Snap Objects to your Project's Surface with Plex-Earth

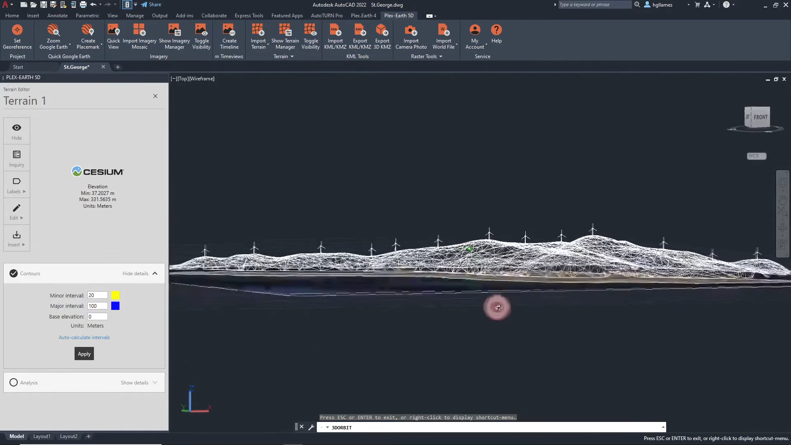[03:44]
The level of visualization can be further improved in CAD by converting the imagery for our area of interest entered in into 3D imagery.
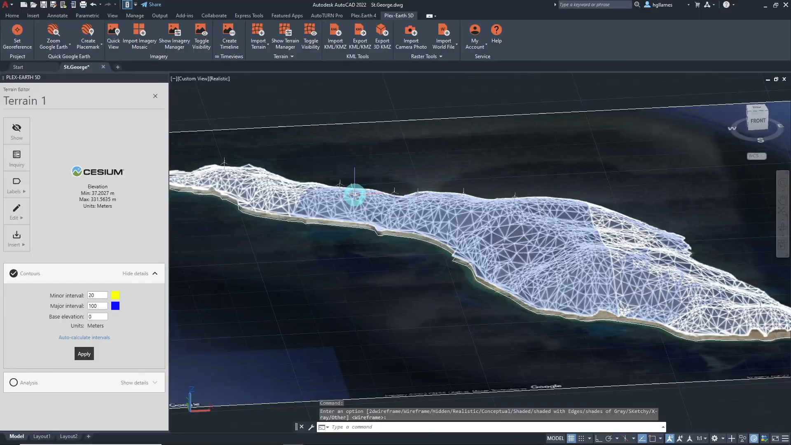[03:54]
Just like this. That was quick and easy, isn't it?